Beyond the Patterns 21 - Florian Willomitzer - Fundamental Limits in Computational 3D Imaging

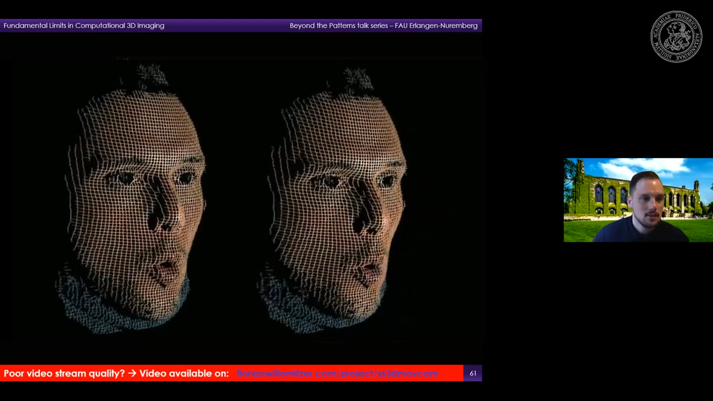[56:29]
show only raw data here of the sensor no post-processing no interpolation
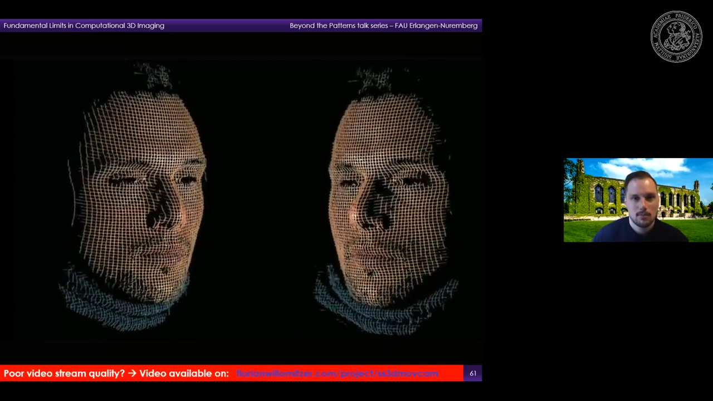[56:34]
involved and i think many people in the audience already can imagine what you can actually do with a sensor that outputs raw data in this
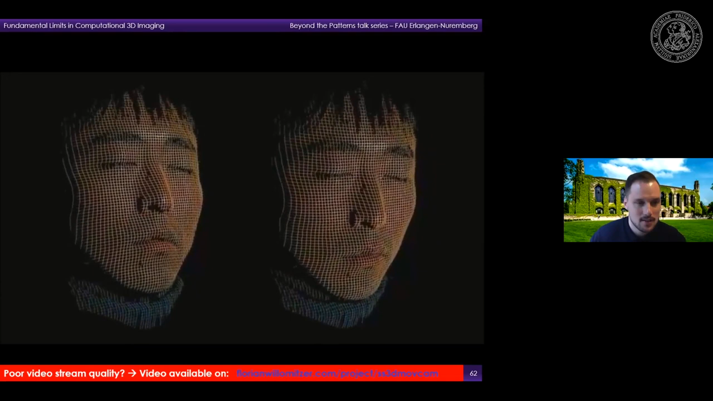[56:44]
quality yeah and this is the last video that i show um which basically
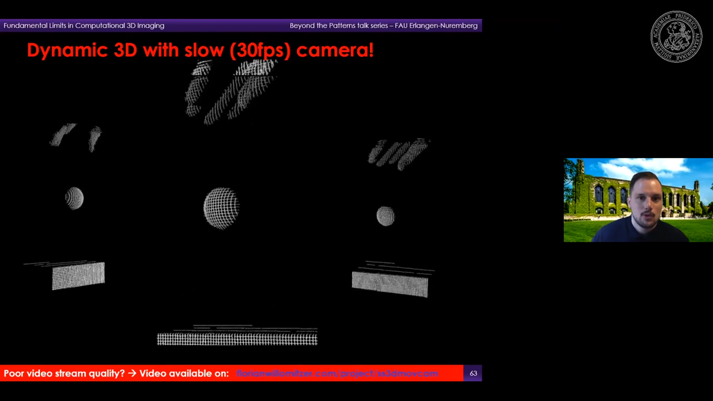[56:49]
shows the real-time capability of the sensor so even if we use slow cameras working at 30 frames per second we are still able to image or resolve this jumping ping pong ball here without any motion artifacts and this can become very important for the 3d inspection of
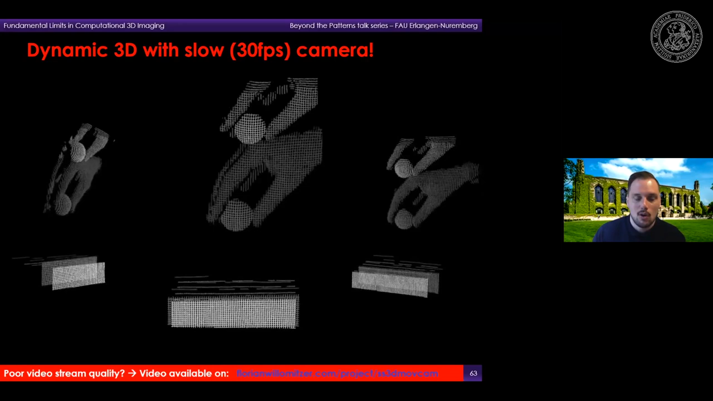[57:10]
um very fast processes like for example crash tests or bullet impacts or exploding airbags and so on okay so that's it for today um as a last slide i actually would like to show a slide that i have adapted from get boys now because it basically
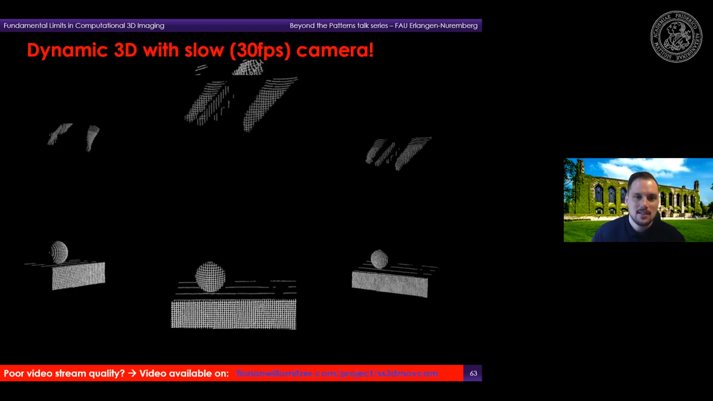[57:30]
summarizes on a high level what i showed you today and this is the canonical model for an optical sensor